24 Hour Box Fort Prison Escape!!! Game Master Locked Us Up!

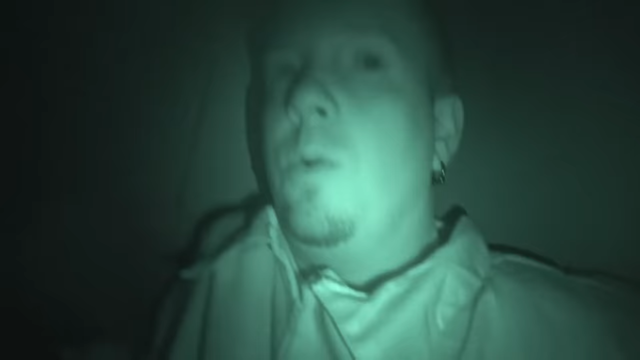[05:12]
We just have another dead end here, you guys. Everywhere.
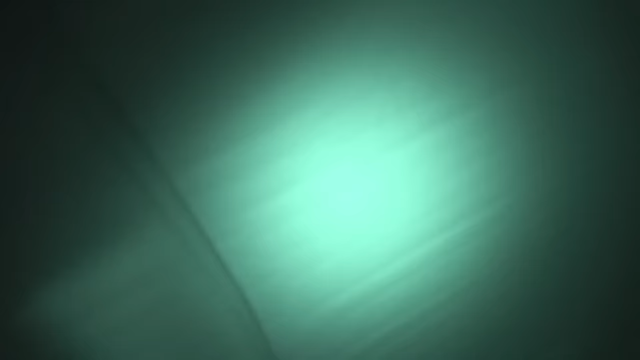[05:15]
Dead end. Anything you can see, Trin, use your light.
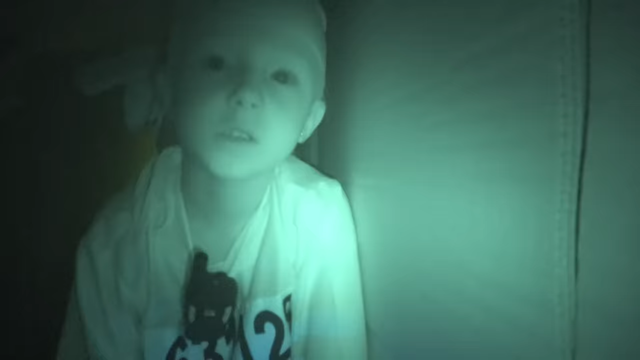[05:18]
See if you can find a way out, okay?
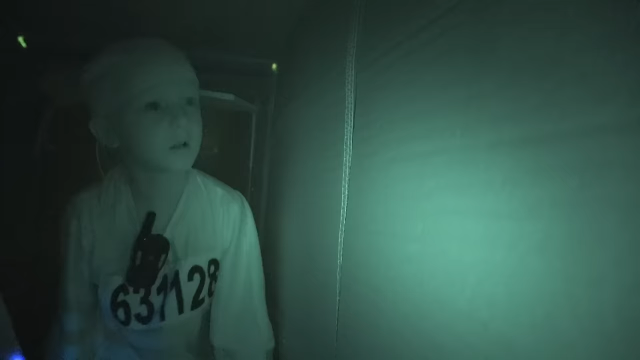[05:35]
Oh. Oh. I think I saw it move. Try it again.
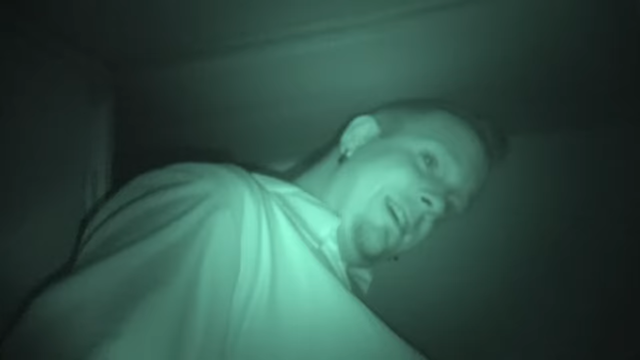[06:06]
Oh, man. This tunnel is crazy small. Oh.
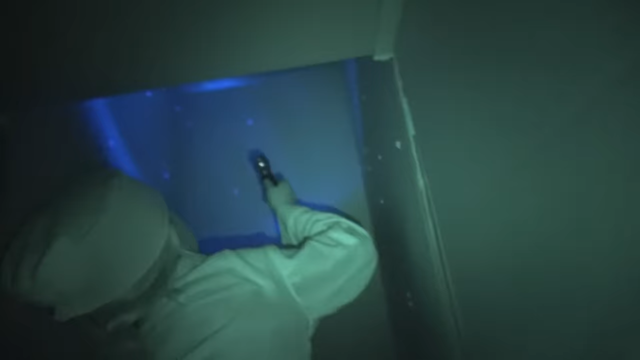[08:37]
No, nothing but the dead end.
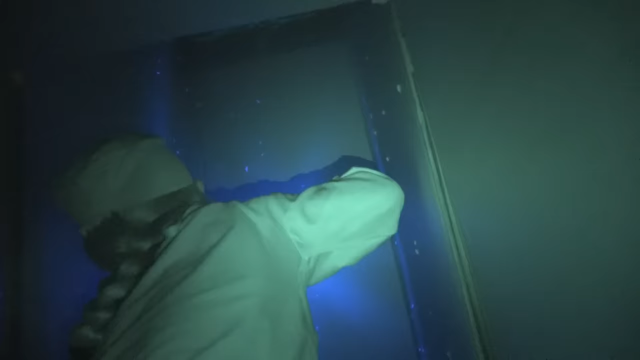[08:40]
Go crawl back up to the top and see what there is.
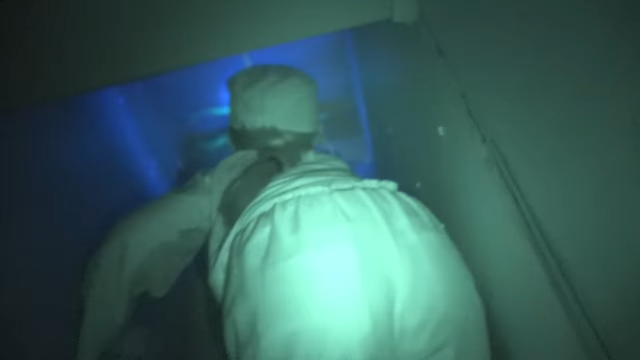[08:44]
All I see is this yellow stuff.
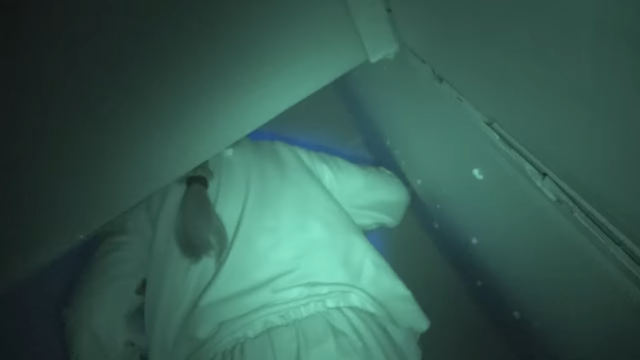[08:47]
You look everywhere? Uh.
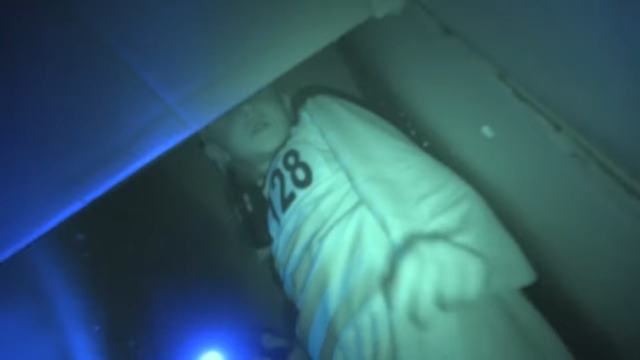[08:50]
Hey! What? What is it?
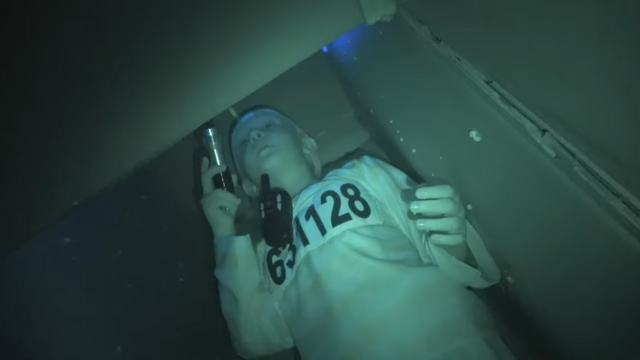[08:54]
There's like numbers right here. Numbers? Hold on. Let me see if I can get in there.